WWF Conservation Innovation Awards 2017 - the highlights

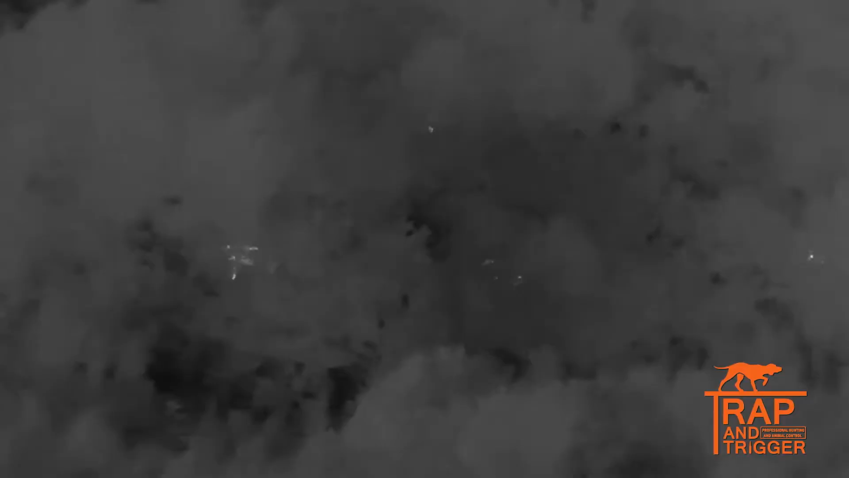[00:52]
not limited to the vegetation and also extremely mobile so it can get in any helicopter and go do the job.
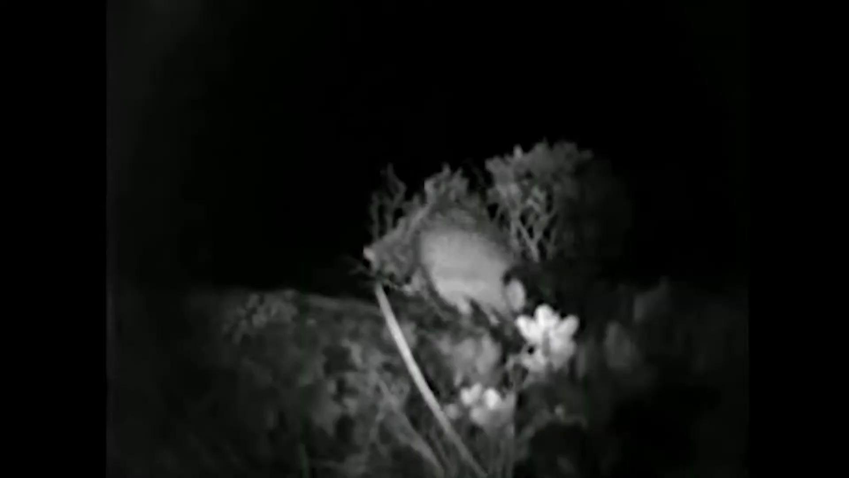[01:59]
It can identify when they're moving around and what the animal is.